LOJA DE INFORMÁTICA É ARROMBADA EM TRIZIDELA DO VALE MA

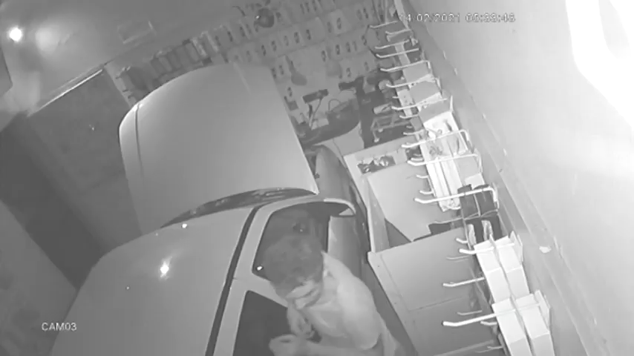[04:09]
pois é esse é o depoimento de uma vítima que teve aí o seu estabelecimento comercial arrombado durante o fim de semana e se você que tá vendo essa reportagem de repente reconheceu esse indivíduo sabe onde ele está você pode acionar tanto a polícia
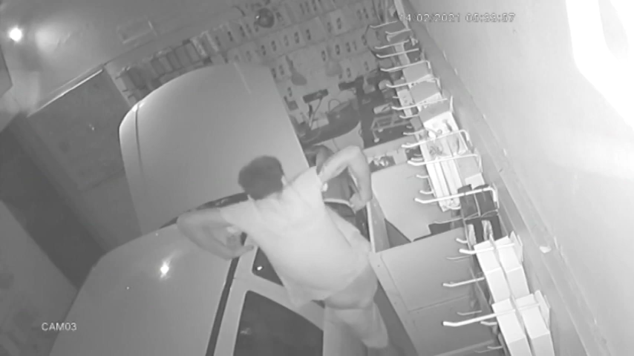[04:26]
civil como também a polícia militar para que ele possa vir responder criminalmente por esses atos que ele vem cometendo nos últimos dias em Pedreiras e também aqui em 13 dela do Vale